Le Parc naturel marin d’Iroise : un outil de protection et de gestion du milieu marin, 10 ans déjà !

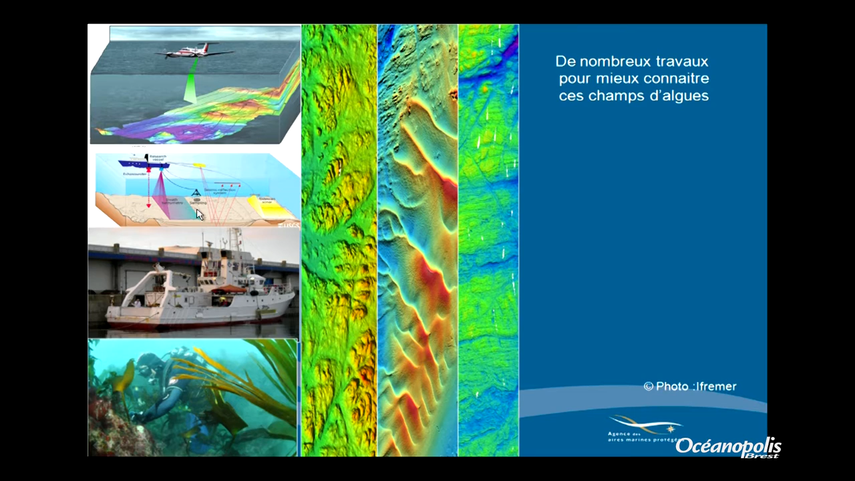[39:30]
toutes ces équipes scientifiques et on a obtenu ça ce qu'on appelle un modèle numérique de terrain qui
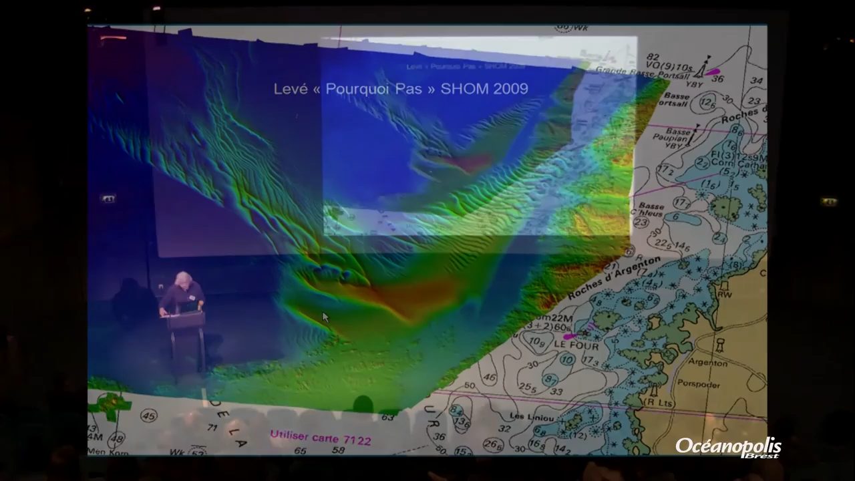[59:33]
dunes sous-marines grandes comme la dune du Pilar mais un peu plus grand pour le Bon du Four et c'est sculpté par la marée
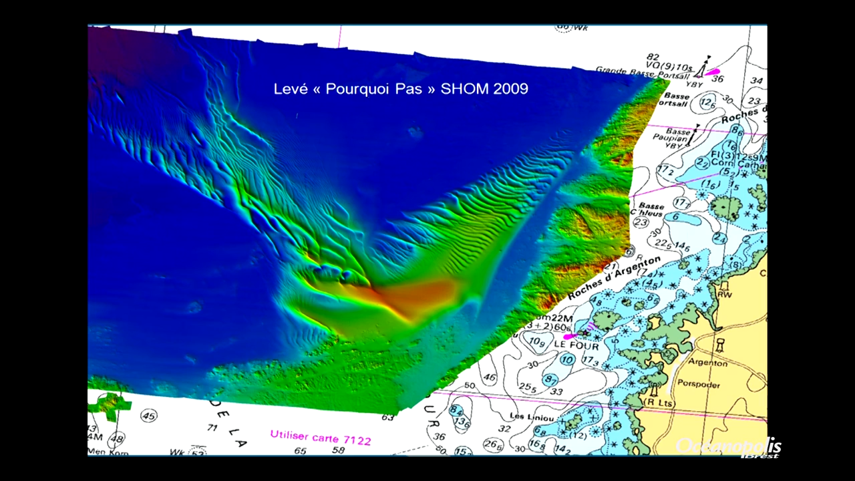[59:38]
et c'est sculpté et décoché en ridin tout à fait intéressant ces ridins
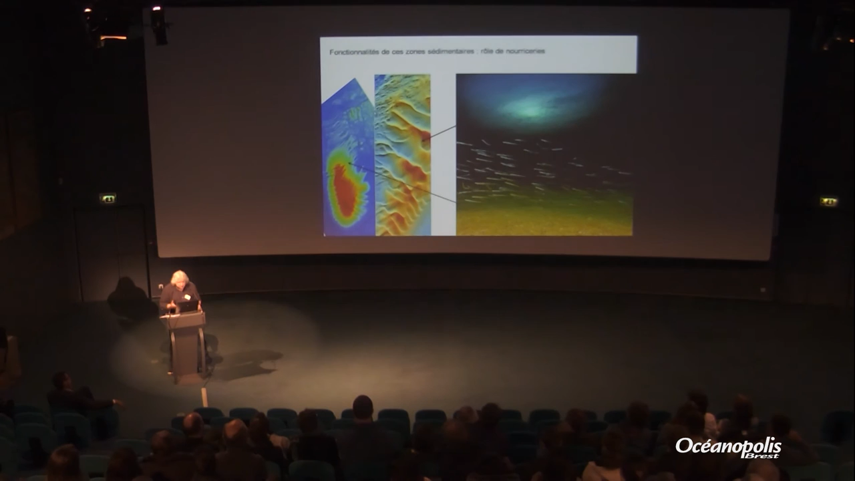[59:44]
c'est l'habitat de ce qu'on appelle le poisson fourrage notamment plusieurs espèces d'équilles plusieurs espèces de lancons et dans lesquelles ils viennent s'abriter alors c'est si un plongeur se mettait à
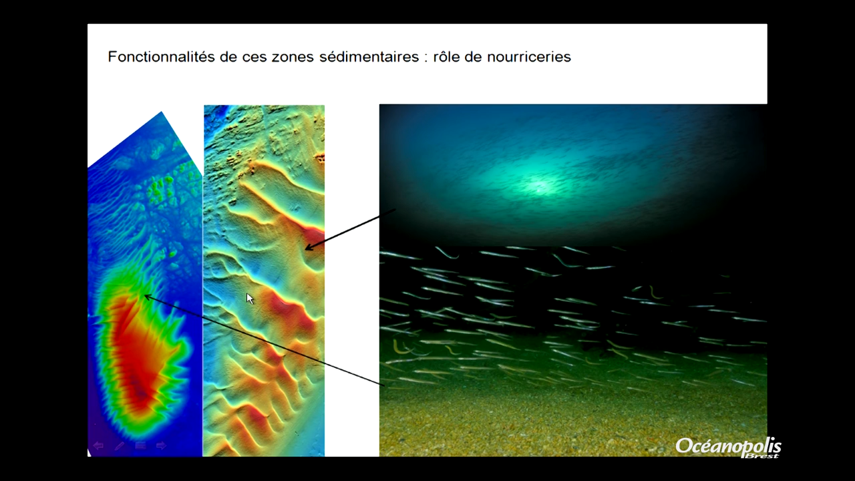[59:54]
plonger sur ces ridins il coulerait dedans parce que ce sont des sables complètement émulsionnés complètement mouvants dans lesquels le poisson vient se réfugier et se planquer et notamment notamment la nuit donc ces espèces là c'est